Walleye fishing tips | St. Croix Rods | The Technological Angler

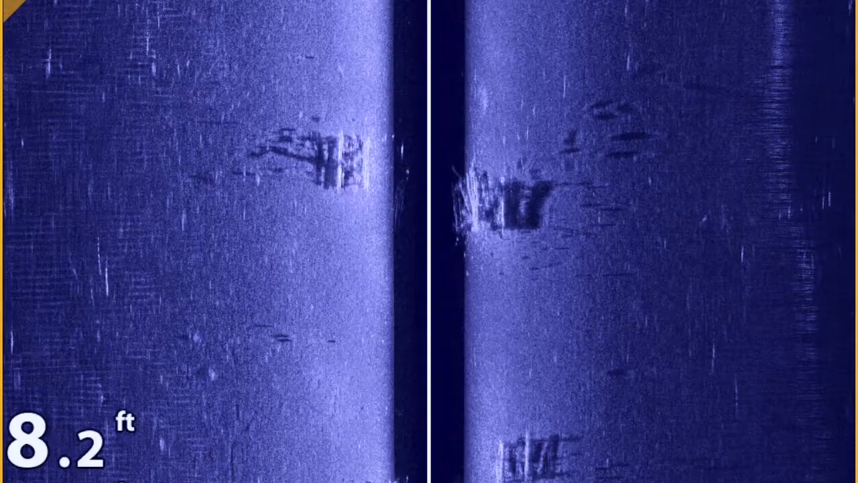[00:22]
On screen: depth 8.2 ft
Today we're fishing near some artificial fish cribs. These cribs sit in about eight feet of water and they rise three or four feet off the bottom.